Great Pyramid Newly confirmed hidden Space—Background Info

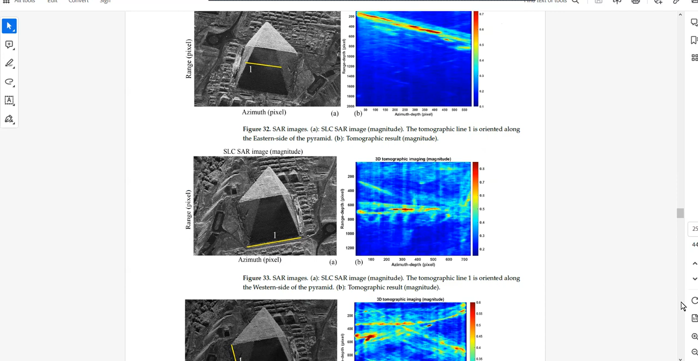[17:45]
several views where you can see this number 17 tag.